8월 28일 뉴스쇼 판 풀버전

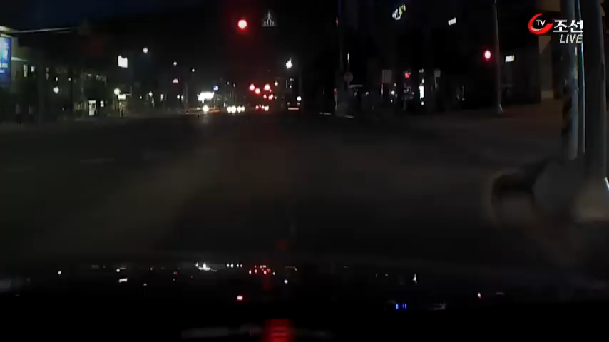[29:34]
지난 2012년 2월 새벽 인천시 도하동을 지나던 택시운전사 이 모 씨는 음주운전 뺑소니 사고를 목격했습니다. 이 씨는 택시를 몰아 뺑소니 운전자 김 씨의 차를 뒤쫓았습니다.